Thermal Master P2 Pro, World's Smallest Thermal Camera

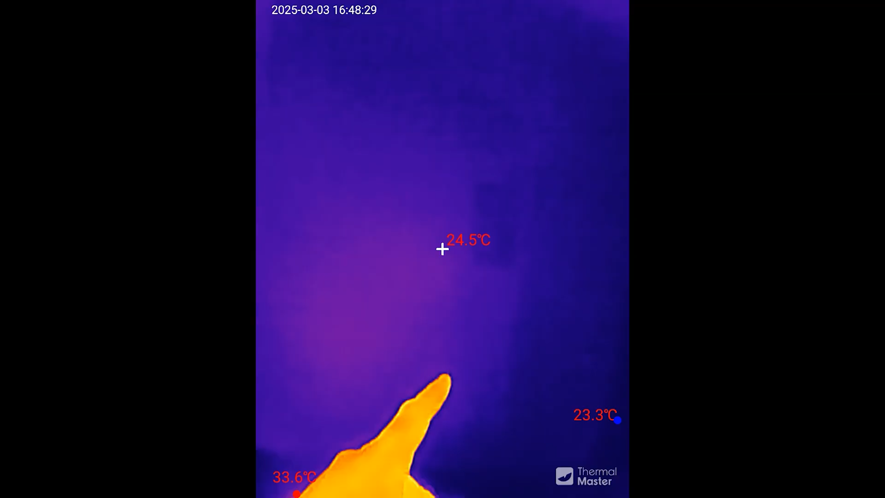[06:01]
On screen: spot 24.5°C, max 33.6°C, min 23.3°C
in here we have this circuit breaker so we can look at the
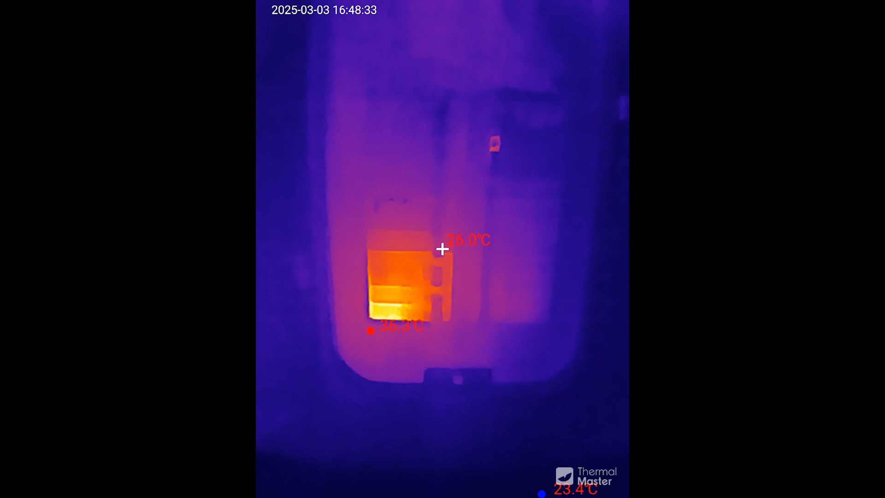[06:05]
fuses and we can see exactly what circuit is the hottest everything
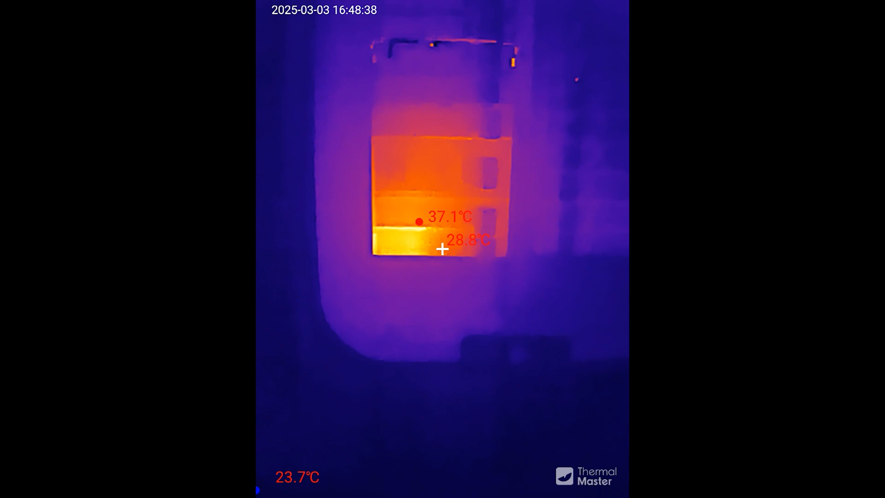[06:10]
else is cold so whatever circuit this is that's the one that has the most power going through it
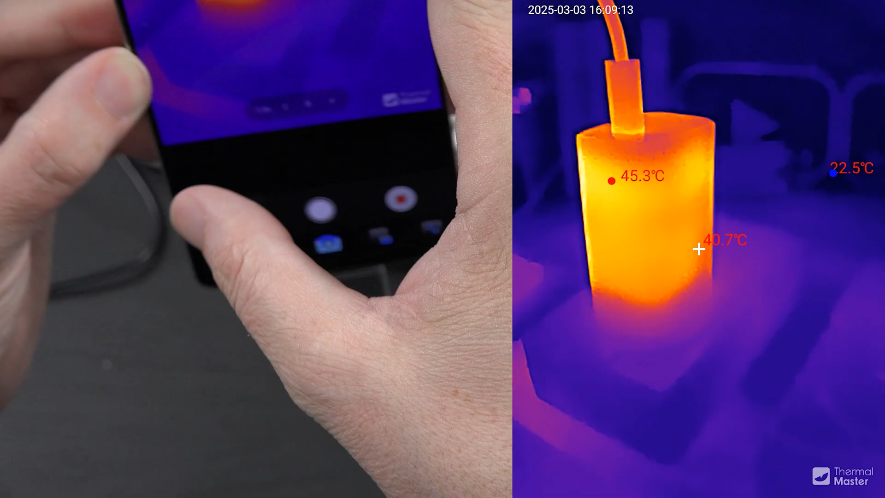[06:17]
On screen: min 22.5°C
and like in this situation I can tell that
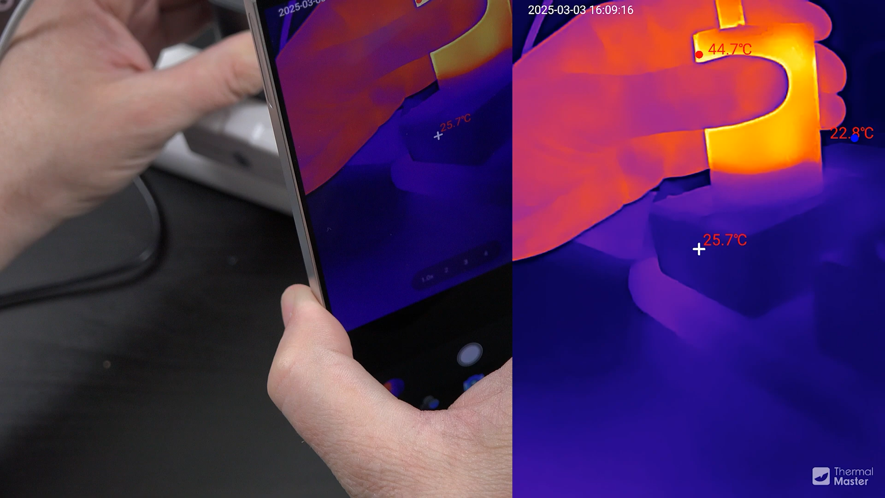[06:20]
On screen: spot 25.7°C, max 44.7°C
you know it's getting warm and then when I see the watts decrease on here I can tell
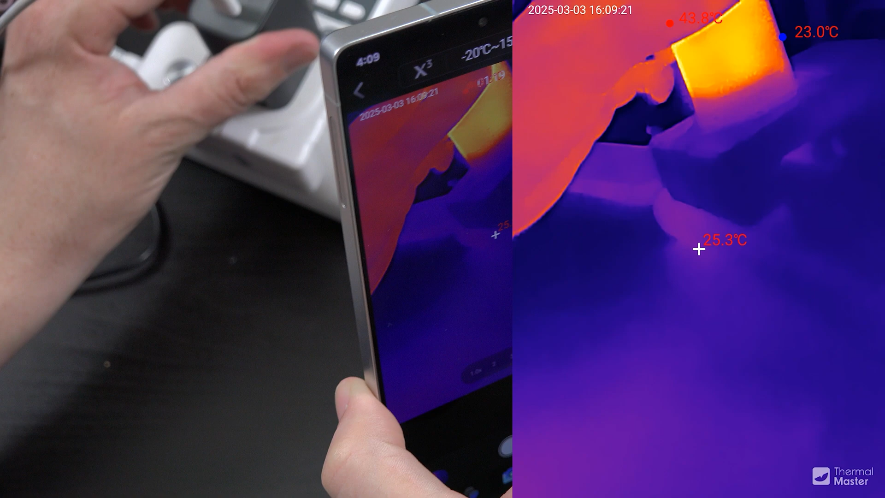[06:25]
On screen: spot 25.3°C
that okay so it hit you know a high temperature so it's thermal throttling
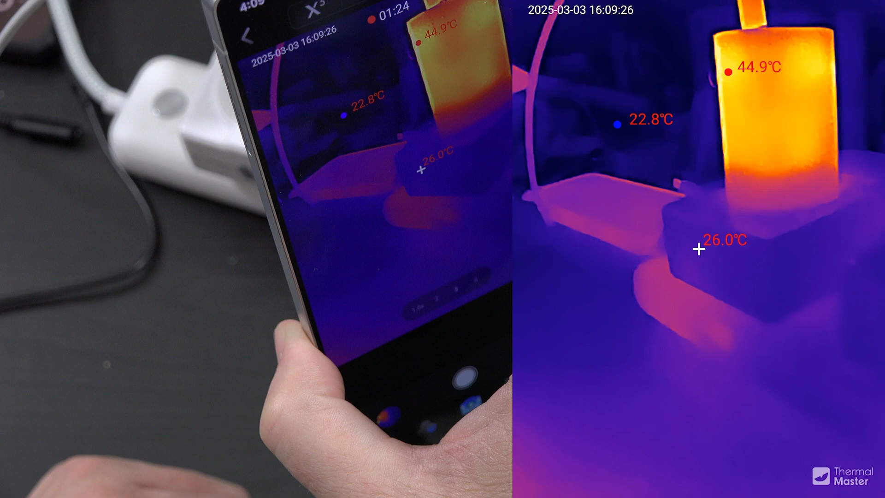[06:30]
On screen: spot 26.0°C, max 44.9°C
it makes it much easier to tell what's going on and if you point this at your car at your
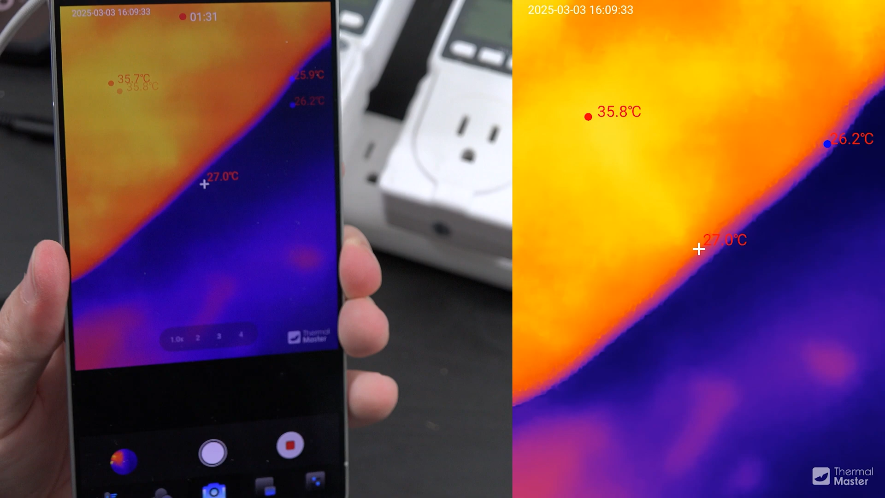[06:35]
On screen: spot 27.0°C, min 26.2°C
fuse box when your car is running all right I'm outside it's windy I'm using audio built in directly
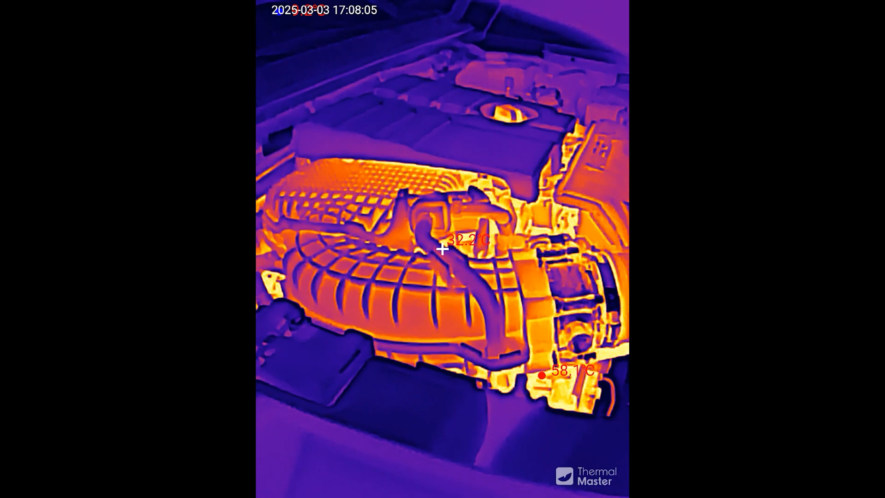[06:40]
from the app instead of my external microphone and I got my engine running and
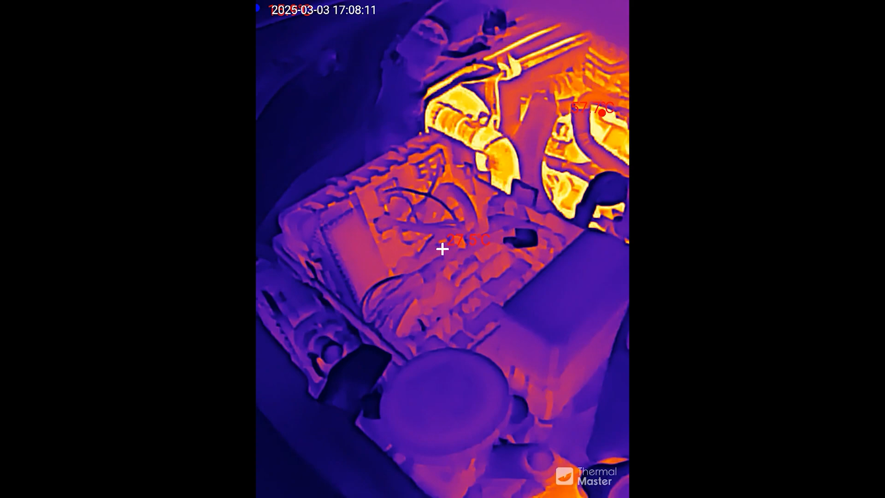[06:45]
there's my fuse box everything's nice and cold because I just started the vehicle
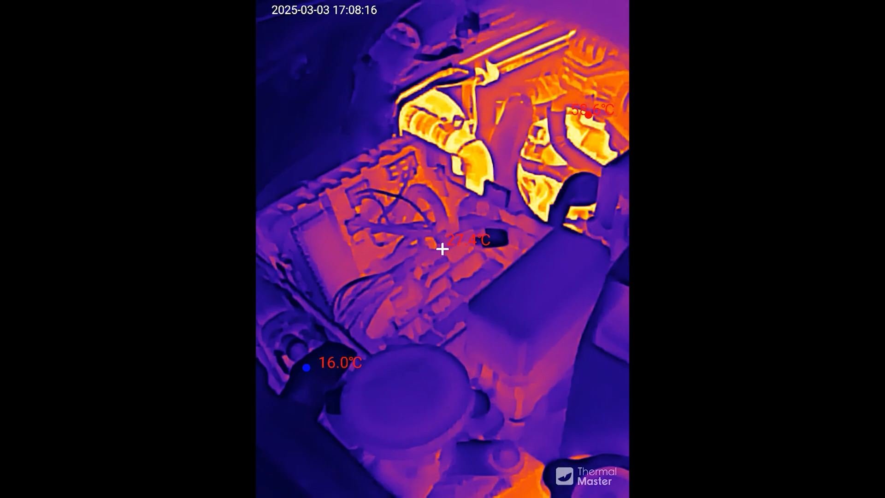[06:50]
but there's the engine and coolant lines and
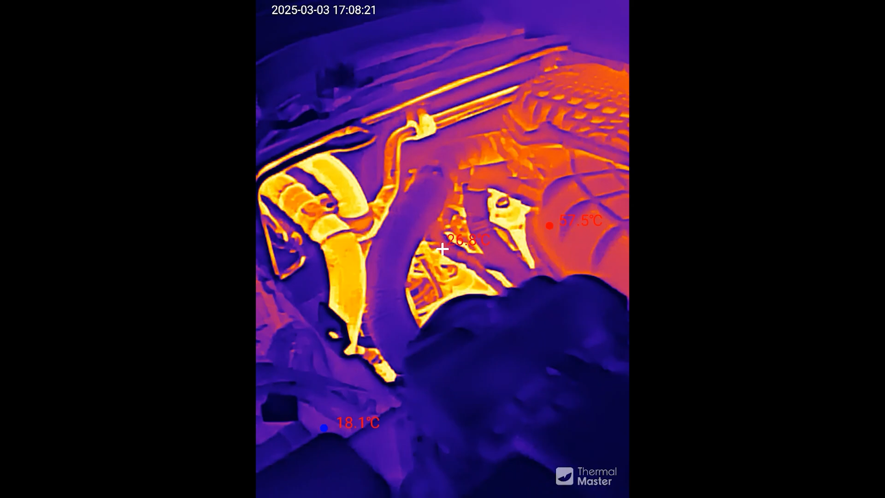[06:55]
AC and all that good stuff and yeah so you can see like what's extremely hot and what's
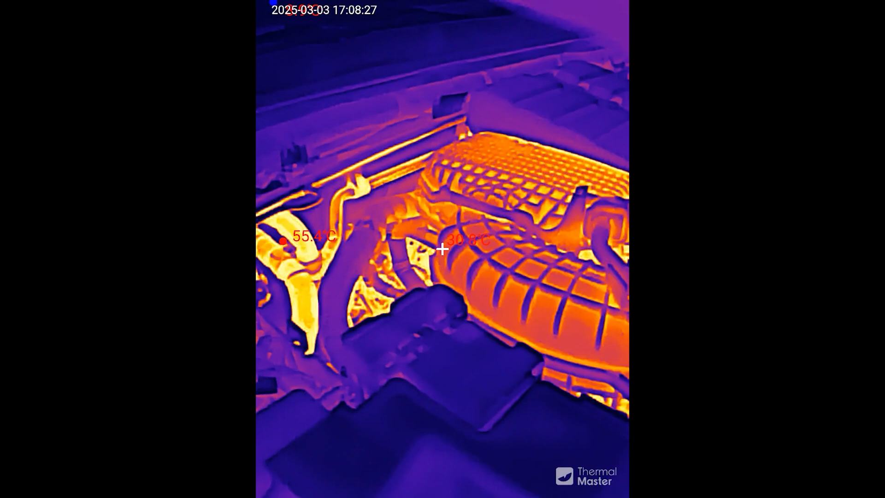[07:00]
cold and figure out what's going on with your vehicle so just touching something and
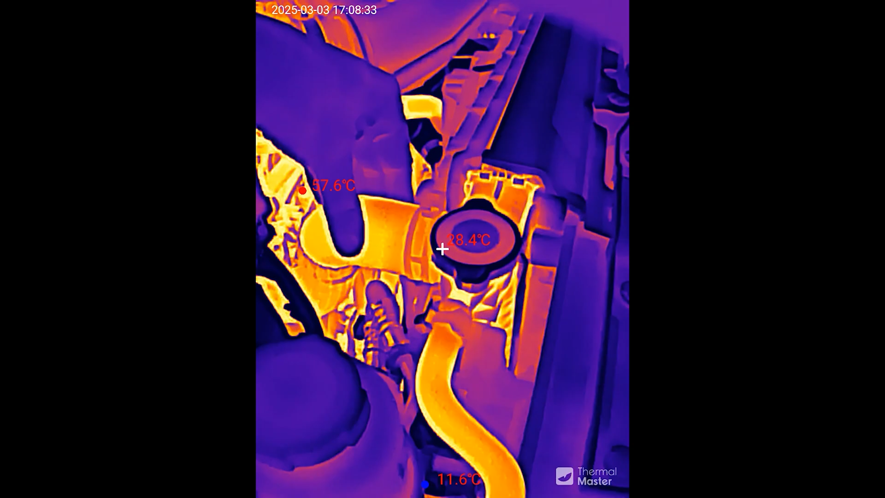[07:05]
On screen: min 11.6°C
knowing that it's warm that's
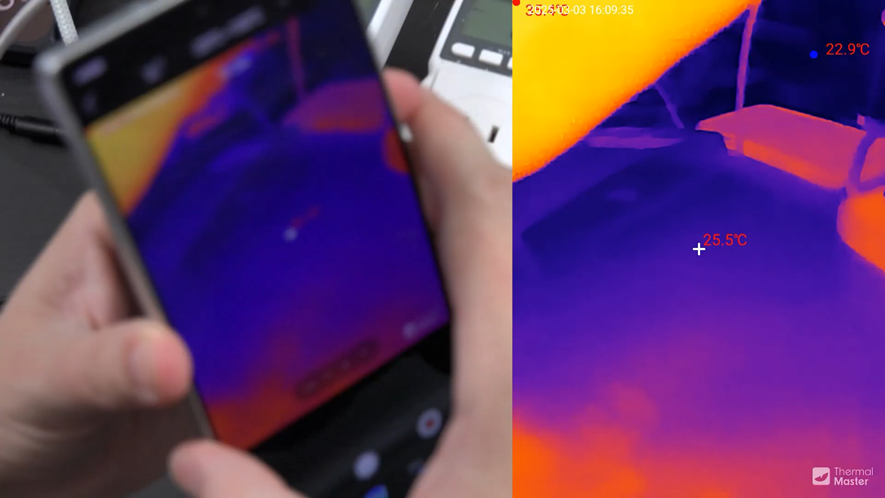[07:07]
On screen: spot 25.5°C
another thing my hand got in the way so now
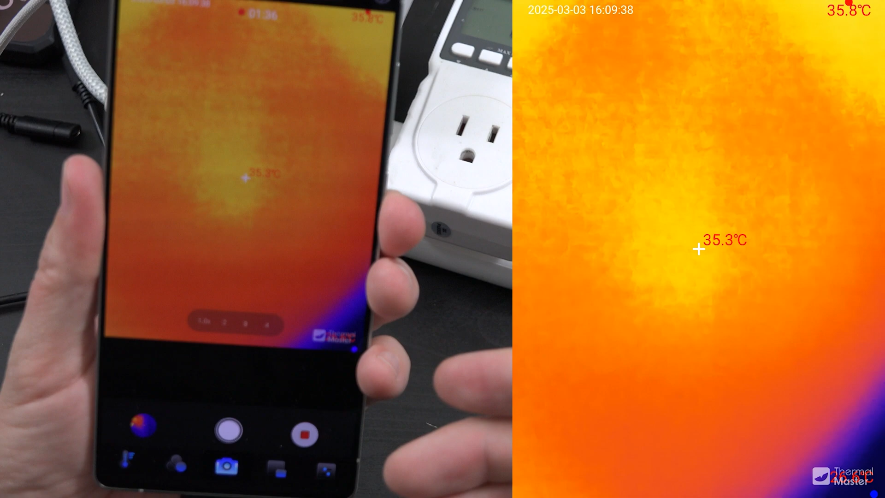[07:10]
On screen: spot 35.3°C, max 35.8°C
it's blocked and that's what that extensions gonna be for oh